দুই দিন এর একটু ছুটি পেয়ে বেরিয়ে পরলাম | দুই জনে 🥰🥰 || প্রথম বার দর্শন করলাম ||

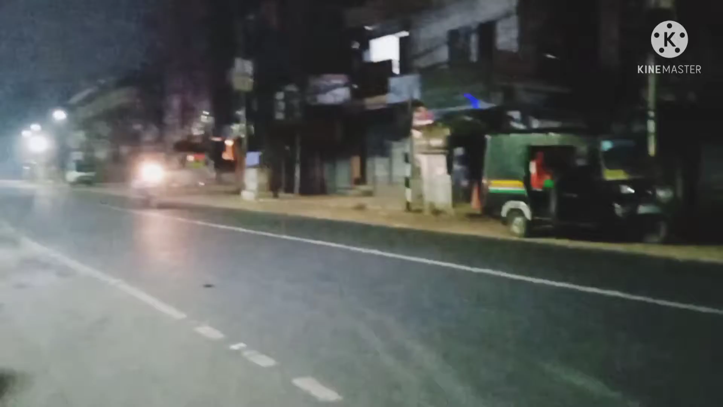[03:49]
মানে হাবড়া থানার দিকে, আর একটা রাস্তা জয়গাছির দিকে চলে যাচ্ছে, একটা রাস্তা স্টেশনের দিকে আসছে।